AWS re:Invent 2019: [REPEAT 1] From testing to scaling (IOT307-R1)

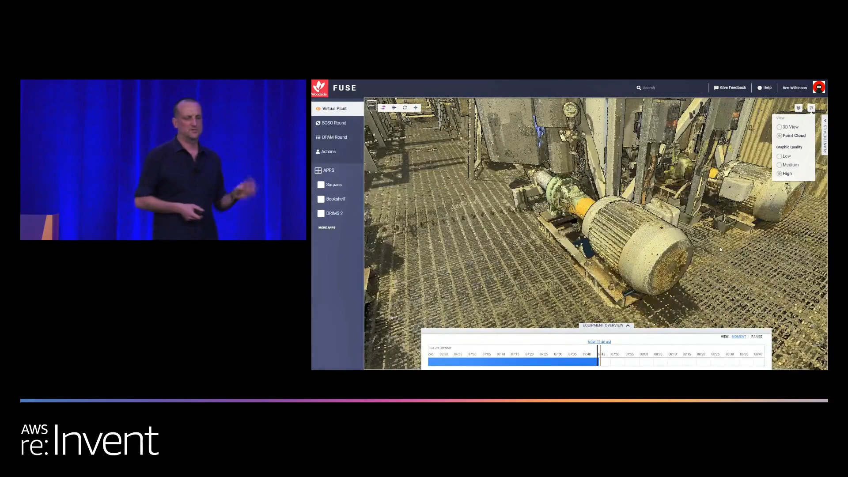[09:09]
roughly 2 billion point cloud, colorized point cloud that we shot using survey grade LIDAR systems.
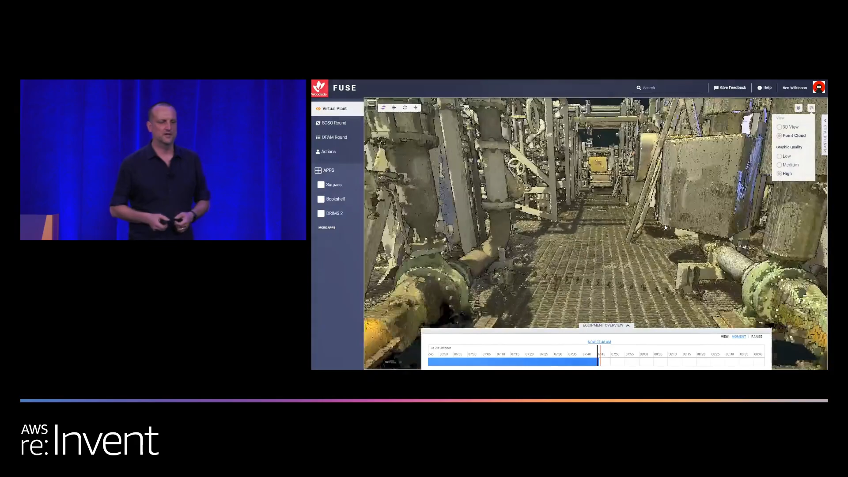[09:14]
And this actually really increases the operator's awareness of the facility.
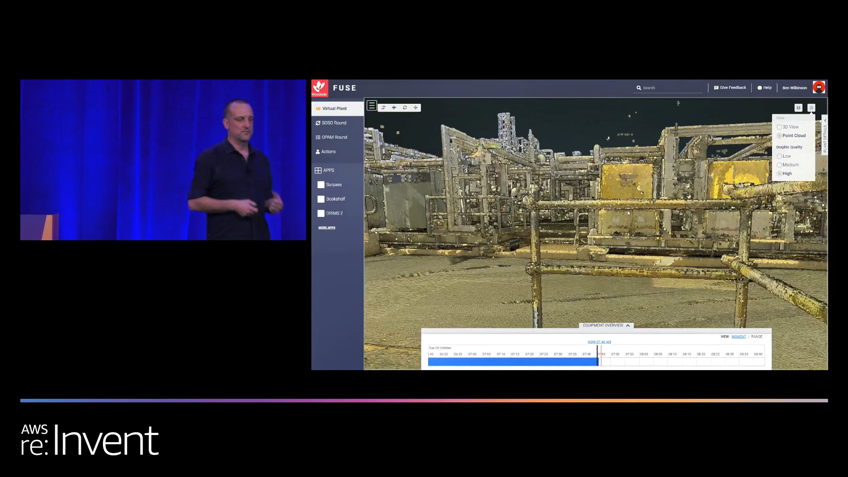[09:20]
They can actually, we can schedule these things. You can imagine one of these things on the back of a robotic platform.
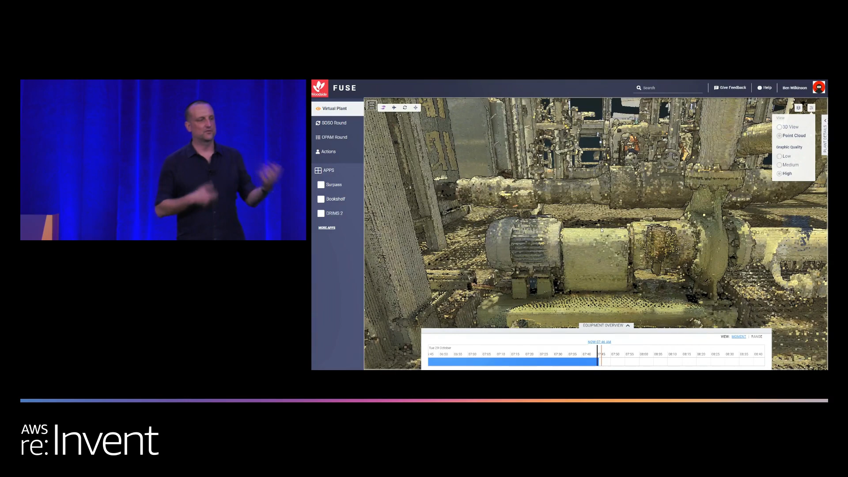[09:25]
And every so often, we can actually update this, do analytics actually on the point cloud, see what's changed on that. This is a cyclone area. So, if the cyclone comes over, we can actually just send, get a new scan.